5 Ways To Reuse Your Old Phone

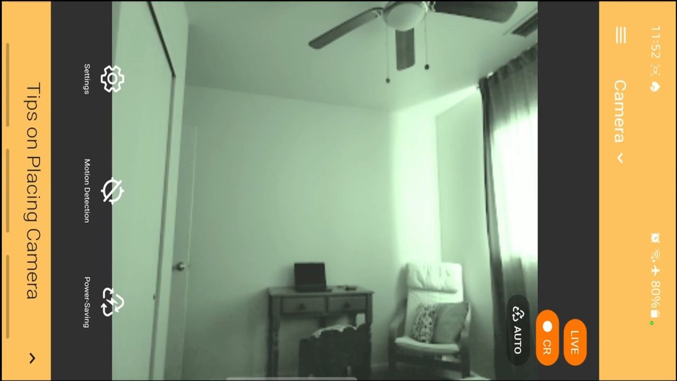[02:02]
You can turn on night mode or the flashlight. You can talk through the phone remotely like a doorbell camera, and it has a very loud alarm depending on how high your phone can go.